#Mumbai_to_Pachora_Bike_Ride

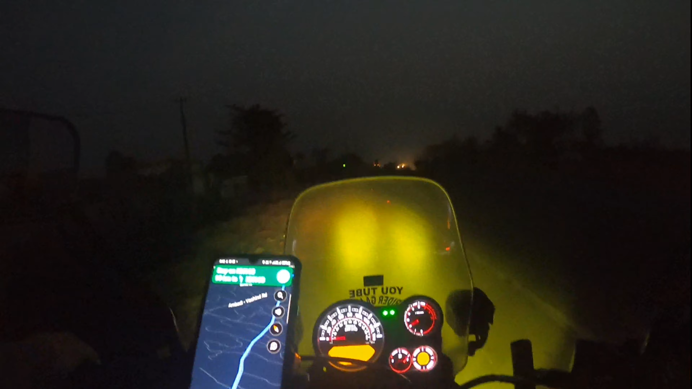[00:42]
सवेरी की लगबग साड़ी पाच बजे है रात का अंधिरे होने के करण मैंने जादा नाइट शूटिंग नहीं किया है
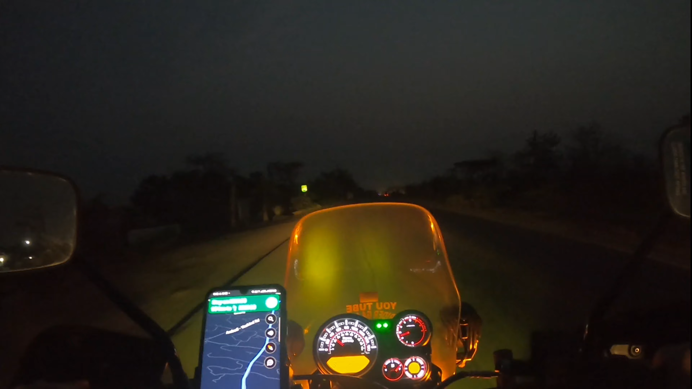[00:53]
अभी थोड़ा उजाला हो रहा है इसलिए शूटिंग चालो कर दिया है तो मैं यह हाइवे पे लगबग हमें अभी 300 किलोमेटर सागे जाना है